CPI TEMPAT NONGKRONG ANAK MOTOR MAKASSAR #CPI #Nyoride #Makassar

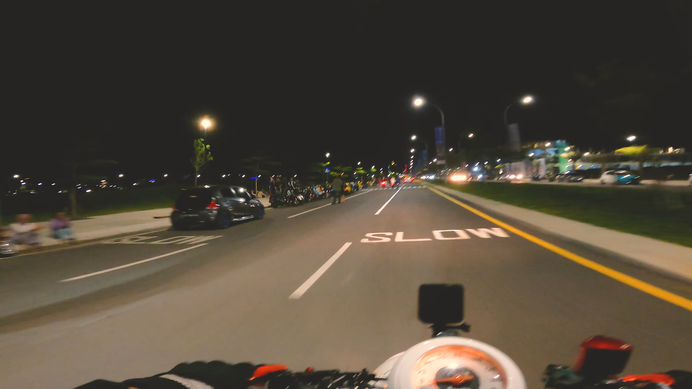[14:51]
komunitas motor yang nongkrong disini kan kayak gini nih komunitas motor komunitas mobil pada nongkrong semua di sini nih Boy ah ini ada beberapa komunitas-komunitas pada nongkrong punya kan eh Vespa rame Boy semuanya
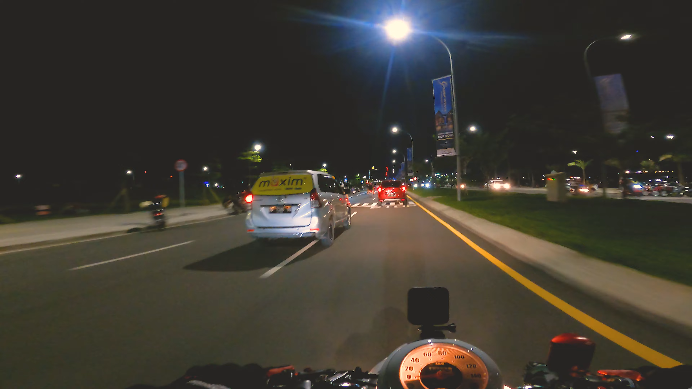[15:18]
di sini tuh kawasan salah satu tempat
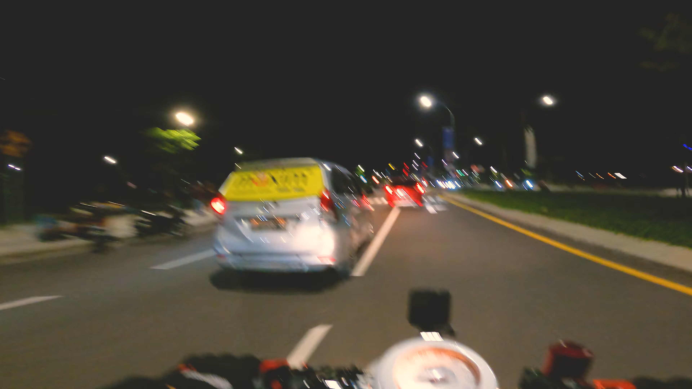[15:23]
favorit yang ada di Makassar Boy jadi teman-teman kalau mau ke sini nih harus sih yang belum pernah ke sini apalagi teman-teman yang di luar kota wih pas banget sih Boy kalau kalian mau kesini nih semua pada ngumpul semua di sini nih Boy
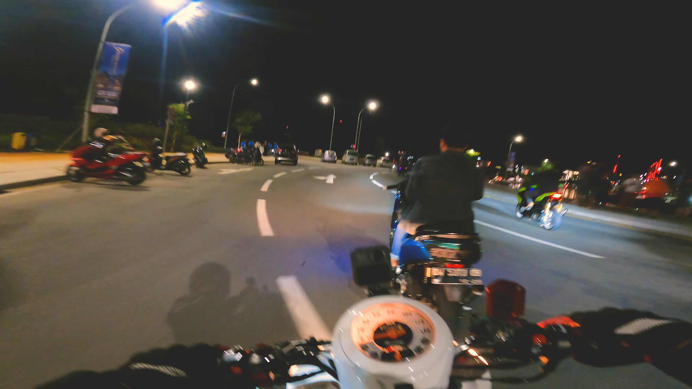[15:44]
ini sampai di jalan keluar Citralen nih ini yang dikeluar yang kelola langsung sama Citralennya gimana sih Boy jadi yang di
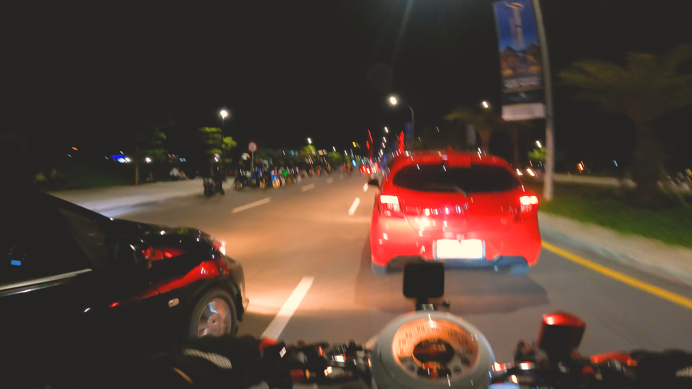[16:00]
mana yang di kelola disini tuh oleh Citralen dan yang di sebelah sana itu yang dipelola sama pemprovnya langsung Boy gimana nih kalau malam tuh jembatan yang disini tuh nyala ada lampu-lampu kayak gini nih Boy ada lampu-lampu kayak gitu sih jadi keren Boy
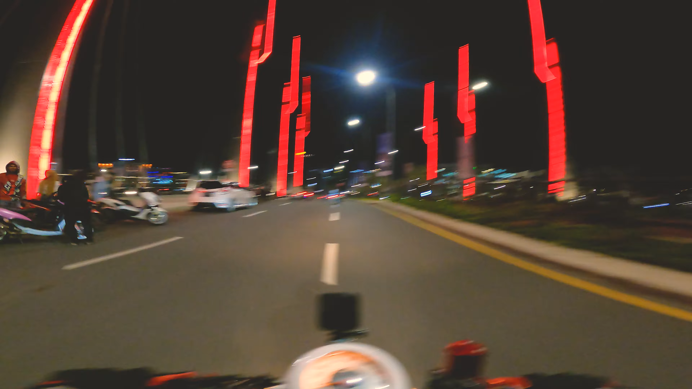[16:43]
nah disini keren nih Boy spot foto paling keren kalau malam hari nih disini nih nah ini adalah lingkaran bola dunia Jadi kenapa dikatakan center point
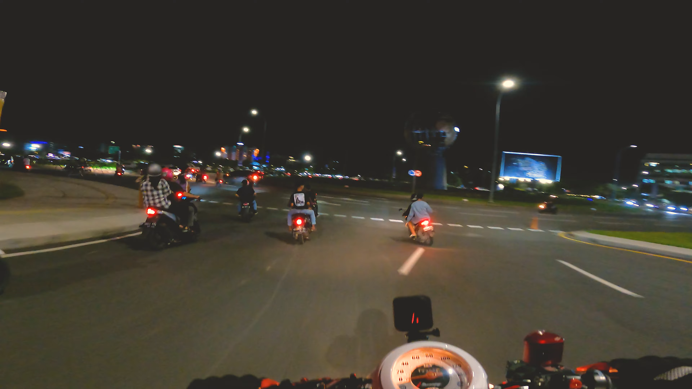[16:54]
Indonesia karena disini sebenarnya titik 0.5 titik tengah dari
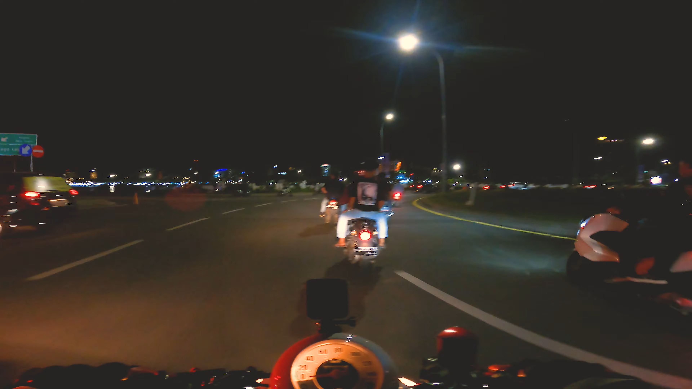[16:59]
Indonesia sendiri ya Boy ya keren Boy jadi kita sudah mau pulang kita berbalik dan kondisinya pasti bakalan rame macet di depan ya Boya jadi mungkin videonya sampai disini aja Boya sampai ketemu di video selanjutnya jangan lupa di like di comment di share and subscribe